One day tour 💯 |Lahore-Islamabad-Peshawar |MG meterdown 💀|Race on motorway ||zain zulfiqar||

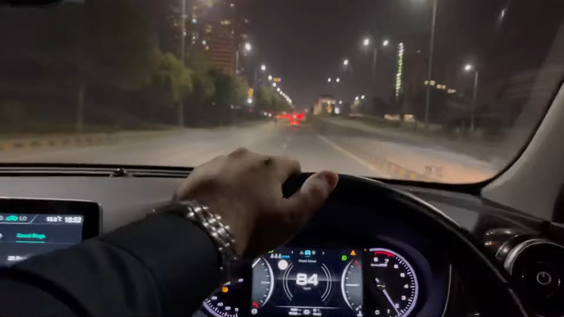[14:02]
बड़ा मजा आ रहा है यार, थकावट तो हुई है बट इंजॉय भी हो रहा है।
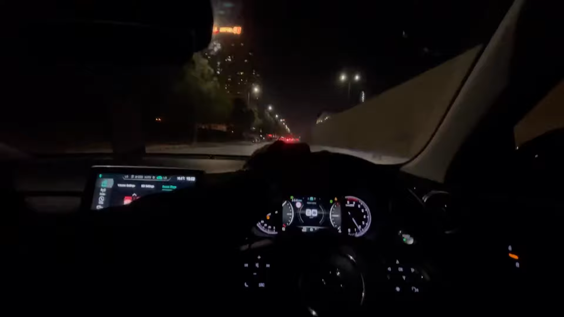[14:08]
रश देखें जरा मॉल के बाहर
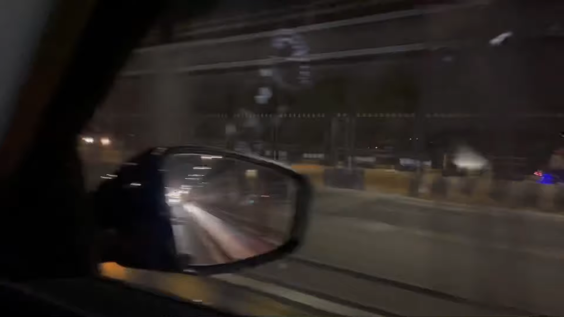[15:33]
और मेरे बिल्कुल राइट साइड पे जो रास्ता है जो नीचे से गुजर रहा है ब्रिज के, वहाँ पे फैसल मस्जिद, वो सामने वो नज़र आ रही होगी, नहीं आ रही, अंधेरा है, मुझे आ रही है नज़र।
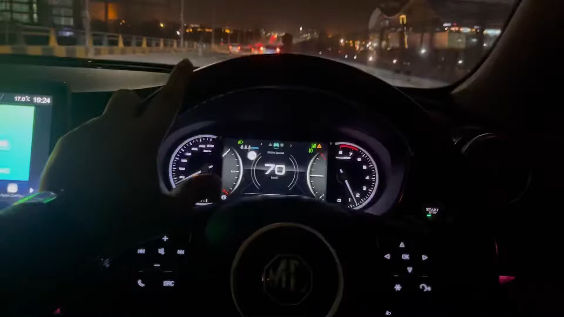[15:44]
और अभी हम लोग आ चुके हैं मलंगजान होटल, और ये इनका पुलाव है जो कि सेवन फूड से भी ज़्यादा अच्छा है और फेमस है,
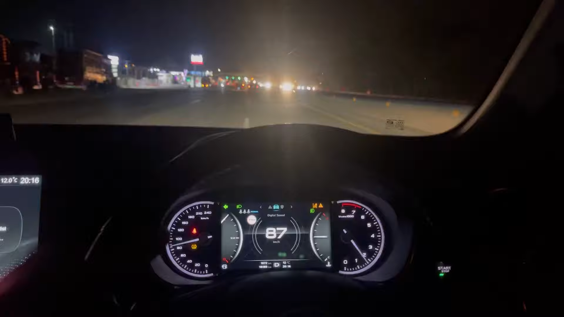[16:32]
यार क्या मज़े का व्यू है, माशाल्लाह मज़ा आ रहा है देख के। और अभी हम लोग M2 एंटर होने वाले हैं इस्लामाबाद से, और यहाँ से फिर इंशाल्लाह होपफुली, उम्मीद है कोई स्टे नहीं होगा, बस बगैर स्टे के निकल जाएंगे। अब हम लोग एंटर हो रहे हैं जी, कोई बैलेंस भी देखते हैं अपना।
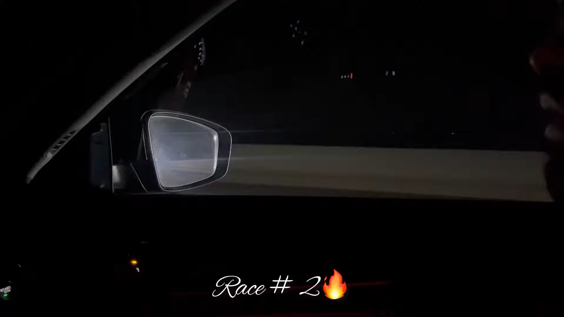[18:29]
ये भाईजान उड़ते हुए आ रहे हैं पीछे से,
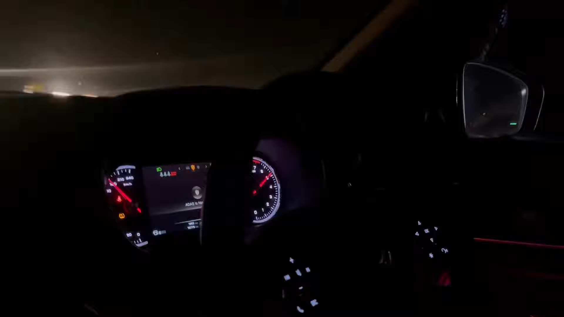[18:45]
190 गाड़ी जा रही है 190 में।
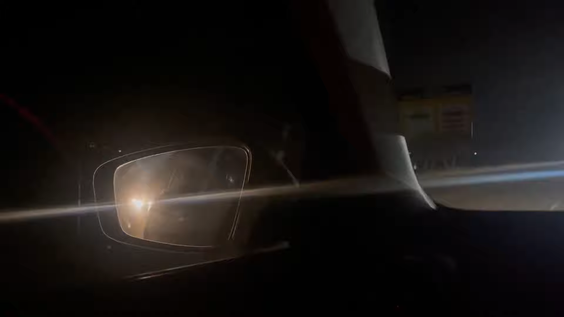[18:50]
अब हमने क्रूज लगा लिया 150 पे, अब इसे गुजरने देंगे। चलो जी जाओ जाओ जाओ,
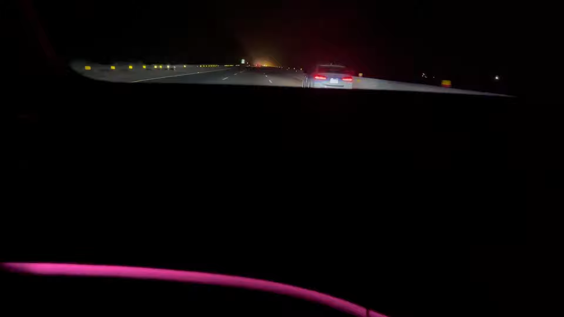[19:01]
मुकाबला ही नहीं बनता आपका हमारा। अब सिद्धांत भाई ने रैम खा के उसे रास्ता दिया है, वो जा रहा है वो बंदा, और अब हम उसे चेस करके ओवरटेक करेंगे।
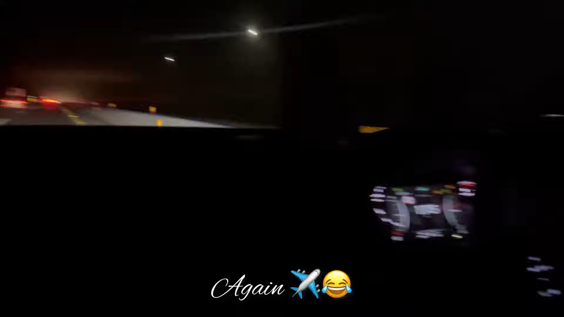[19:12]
और एक और मूड पे, नो स्पोर्ट्स नो नॉर्मल, एक और पे जाएंगे, और ये है वो बंदा। यार MG का भी अपना ही स्वैग है वैसे, ना ना ना ना, ना।
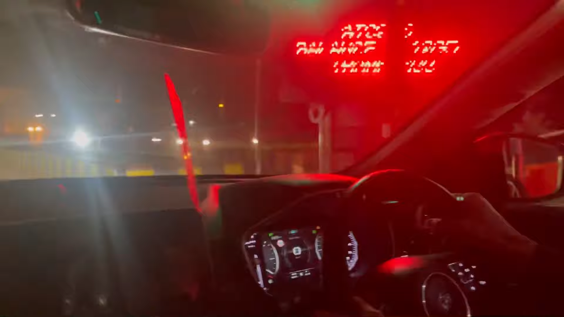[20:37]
₹1,095 हैं अभी भी अभी हम लोग जी लाहौर से आलमपुर मोटरवे पे हैं यहाँ से सीधा लाहौर रिंग रोड और वहाँ से फिर घर इंशाल्लाह
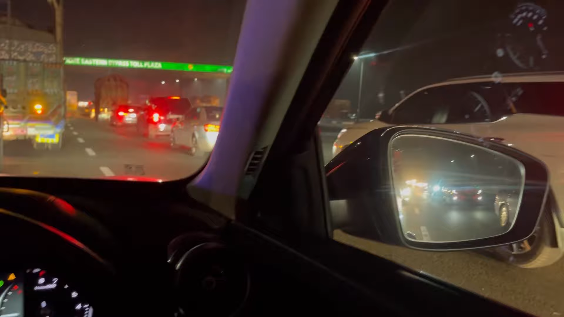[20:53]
यार पाकिस्तान में ऐसे से पढ़े लिखे जाहिल हैं मतलब उनके लिए मेरे पास अल्फाज नहीं है कि गाड़ियां अच्छी अच्छी रख ली हैं नजर आ रहा है दूर से कि दो लाइंस
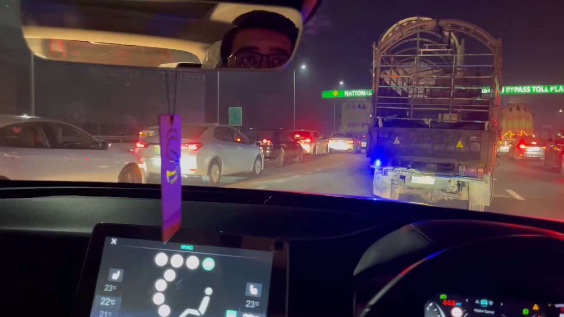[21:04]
चल रही हैं फिर भी रोंग लेन से आके सारी ट्रैफिक खराब करनी है पता नहीं यार
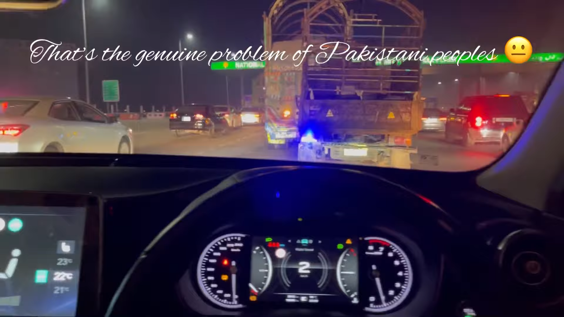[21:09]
क्या मसला है इन लोगों को या मतलब दो लाइनें बिल्कुल ठीक चल रही थी उधर से आके रोंग लेन में हो रहे हैं बार बार
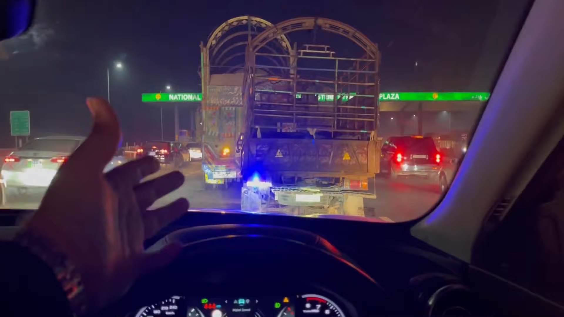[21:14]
और एक बंदा गलत होता है ना उसके पीछे 10 गलत जाते हैं फिर अब ये लाइन लगी हुई है पीछे ये देखें
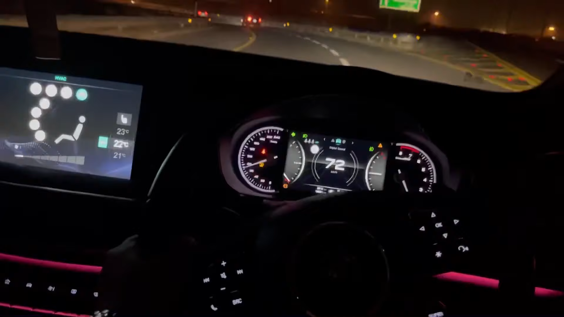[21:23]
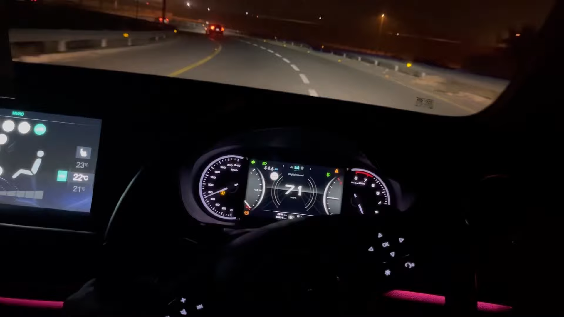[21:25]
अल्हम्दुलिल्लाह लाहौर आ गए हैं और अब रिंग रोड एंटर हो रहे हैं तो इधर से ऑलमोस्ट होपफुली 10 मिनट में अपने घर वाइड एंगल में ना वीडियो ब्लैक हो जाती है इस टाइम इसीलिए मैं वाइड एंगल यूज नहीं करता